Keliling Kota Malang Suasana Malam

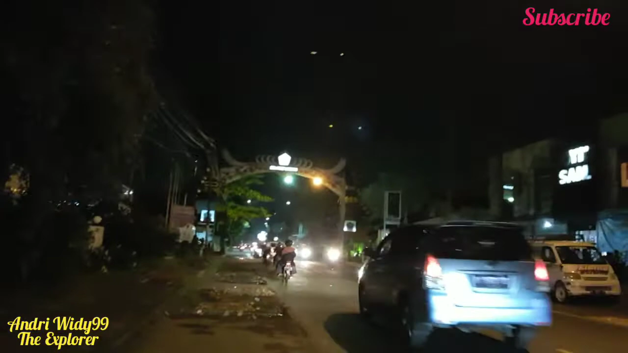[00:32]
perbatasan ya perbatasan Kabupaten Malang menuju kota Malang ya di daerah kacau nah ini ya kita lihat suasana kota Malang di malam hari ya ayo nonton ya video saya lagi saya masuk dari kabupaten Malang menuju kota Malang ya ada di posisi dari kebon Agung menuju kota Malang nah ini suasana malam kota Malang ya kita
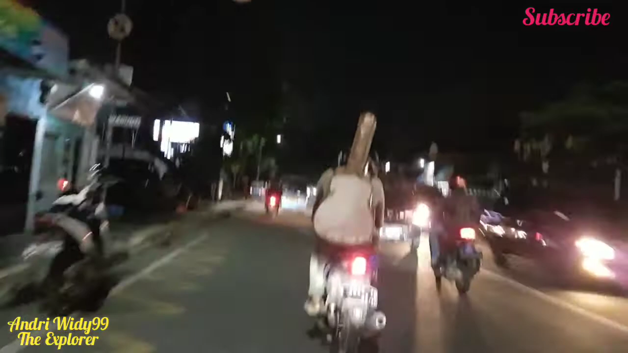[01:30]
ini kacau itu ada ide groser ya sebelah kiri saya ide groser di malam hari Wah ini kelihatan ya ini kalau menaik jelasnya di malam hari ini ada mitra 10 di malam hari ya ini suasana suasana jalan-jalan kota Malang di malam hari teman-teman ya ini sebelah
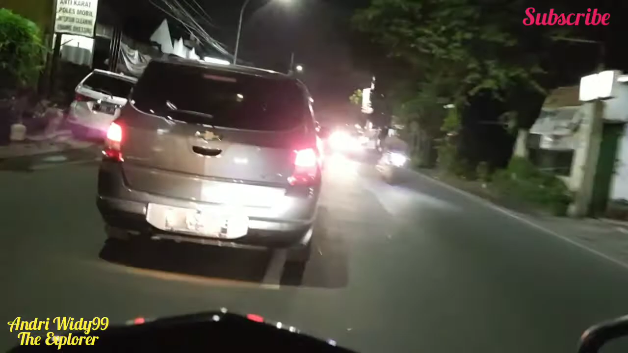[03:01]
suasana malam di Malang ya kita dari ya ini ada Superindo ya Superindo sebelah kanan saya ini Superindo nah ini kita ada di jalan Supriyadi temen ya ini ada melongso di depan ya melongso ayam melongso ya ayam melongso tapi lambangnya bebek ya aneh ya
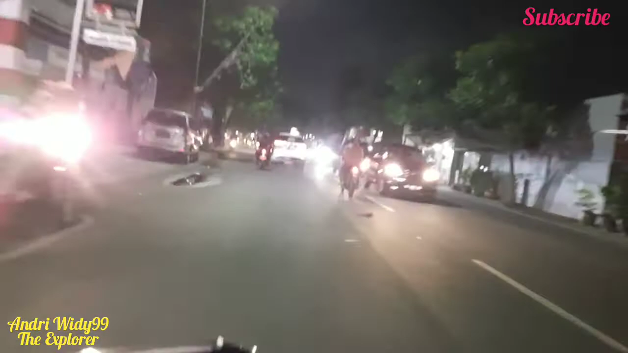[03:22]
hahaha mungkin ada yang tahu ya ayam melongso tapi kalau lambangnya bebek nah ini kita ada di Kepul ya daerah kepulnya ada sardioptik ini suasana malam temen ya ah daerah kelihatan suasana malam jalan-jalan di Malang di Malang suasana malam ya ah ah hari ini ya saya ngevlog malam hari ya jarang-jarang ya karena biasanya kalau
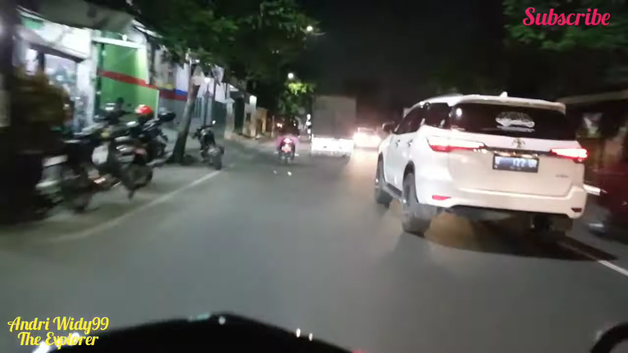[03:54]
udah capek di siang hari pulang istirahat ya nonton titik ya jalan-jalan saya keluar malam ya
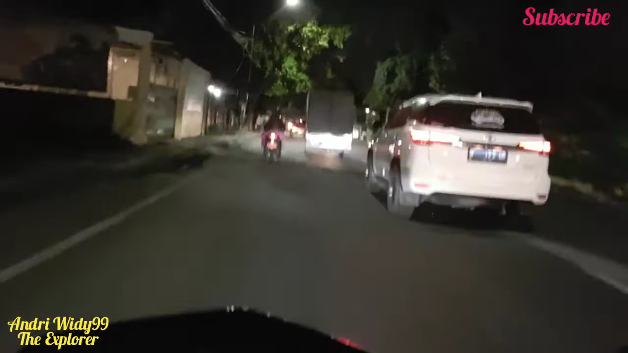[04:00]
mumpung keluar malam om belum malam hari ya sekalian ngevlog ya hanya ada apa media apa midi ngepuh sebelah kiri hanya ada warung-warung warung warung-warung pun ya ini ada warung-warung pun ya nah ini macet ya langganan ini langganan macet ini kelayatan Gang 3 ini depannya kan juruan ya Universitas kan juruan Malang langganan macet nah ini ya temen-temen langganan macet ini hahaha
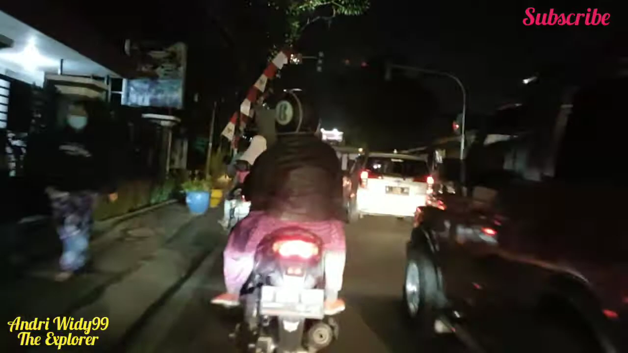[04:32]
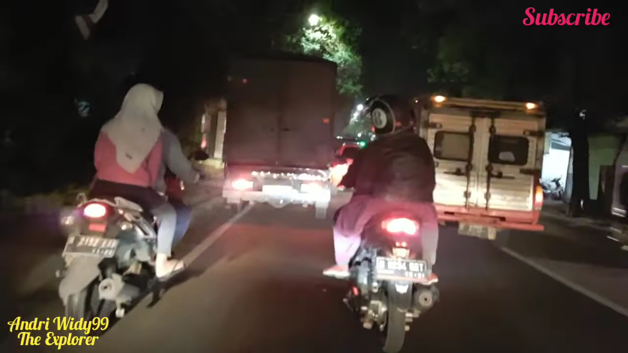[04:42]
ini ya temen-temen langgan malang di malam hari
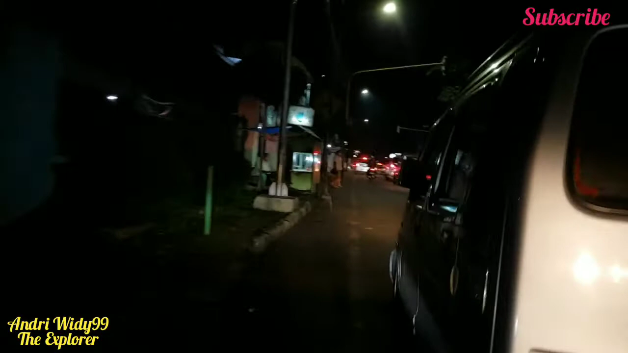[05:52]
sisa ya gini nih kalau habis kadung rame macet ya enggak ada yang mau ngalah ya Wuhu nah ini kelayatan jatiga ya langganan macet nah kita sampai sukun ya ganti kita mau sampai ganti temen nah ini jalan-jalan di kota Malang di malam malam hari ya aja Pak kita keliling-keliling ya sebagian kecil kota Malang ya saya
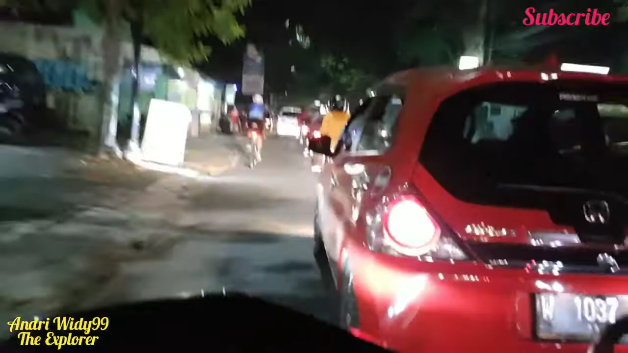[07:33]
Bandung sedikit dalamnya eh ini suasana malam temen jalan-jalan suasana malam hari di kota Malang ya lainnya wilayah sukun ya nah ini ada misal delivery ya sebelah kanan saya hanya
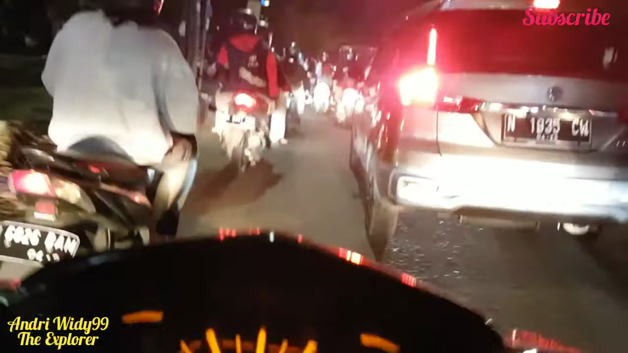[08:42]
macet lagi lame ya malam hari ini macet banyak orang keluar ya jantung ini jalan-jalan apa gimana ya apa ada perlu ya enggak
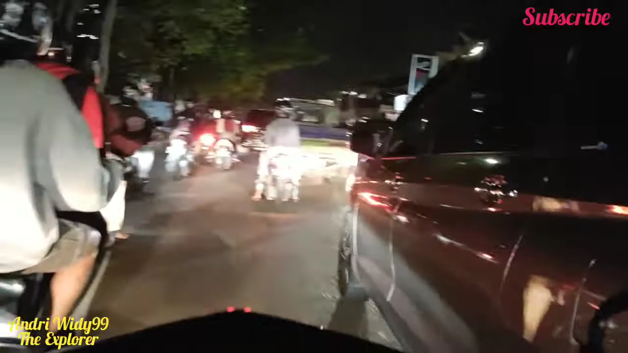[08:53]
cara pom sukun ya pom sukun di depan pom sukun ini ada kafe ya kafe buka 24 jam namanya kopi studio 24 ada buka 24 jam ini
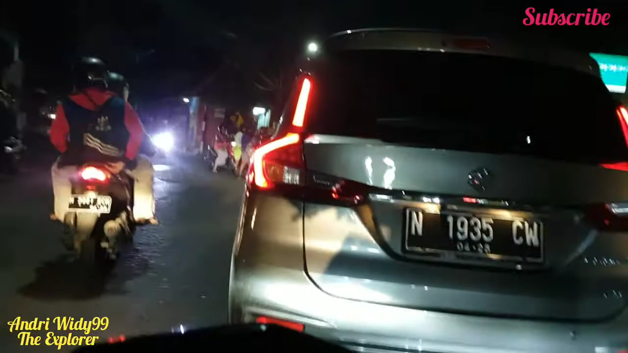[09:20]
belok kiri ke arah ini ya ke arah jalan-jalan langsung ya bisa tembus ya ini kita lurus ke arah kota ya karakasin lewati
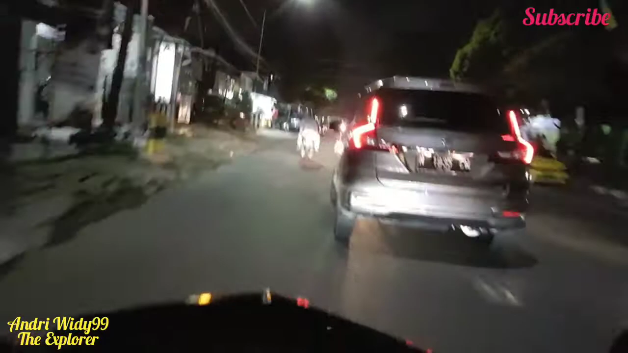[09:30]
RST ya rumah sakit tentara lewati kasin ban nah ini ya temennya ini daerah sukun atau kenalnya daerah sukun ya sebelah kiri saya ini kampung baru ya namanya kampung baru ada beli kopi ini sebagi saya tadi
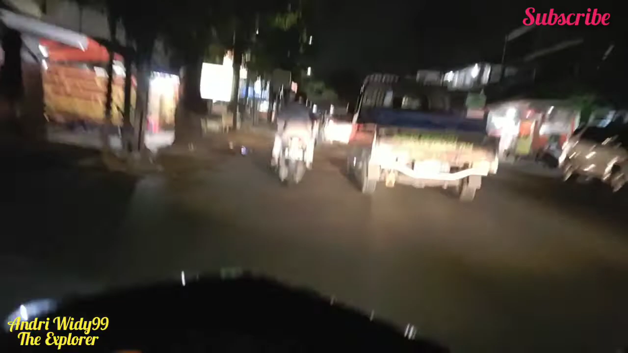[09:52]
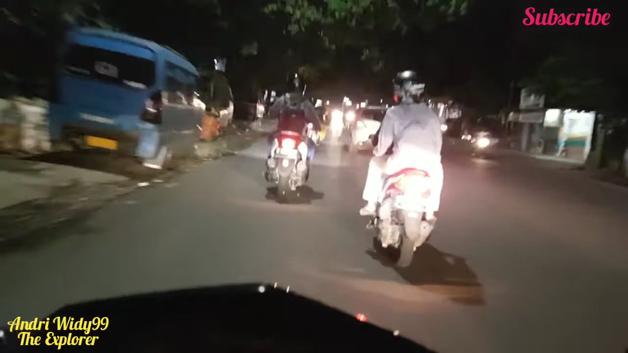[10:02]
nah di depan ini nanti RST temen ya kita mulai jalan turun ya jalan turun RST
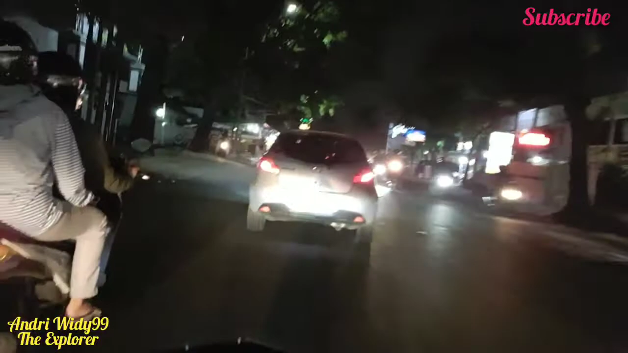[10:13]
rumah sakit tentara ya supraun namanya ya RST supraun lain di sebelah saya ya nah ini di sebelah kanan saya ini ada auto 2000 sukun ya kita kasih kesempatan buat yang mau nyebrang ya ya tertip di jalan ya sopan di jalan biar nah saleh sesama pengguna jalan saling menghormati enak ya temennya nah ini kita sampai ke menuju kasin temen ya ini turunan menuju kasin